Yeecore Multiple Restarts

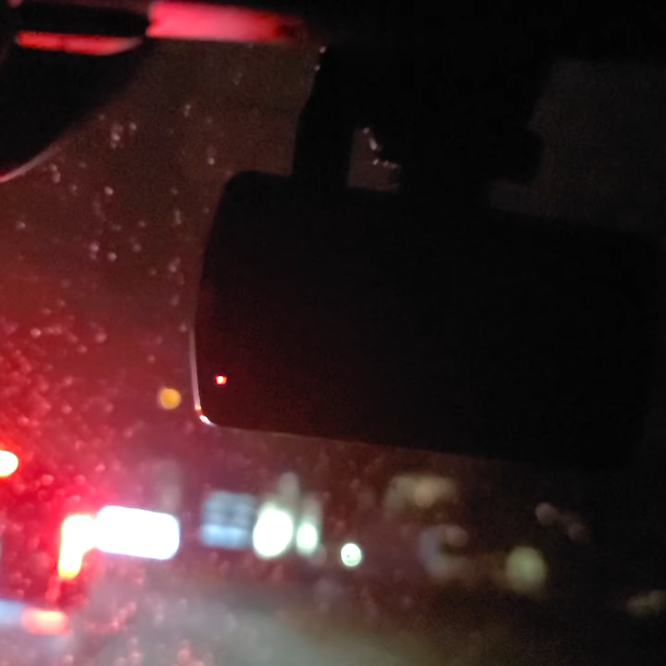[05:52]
Screensaver, we'll see. That looks to be the screensaver that time. Whoop, there it goes.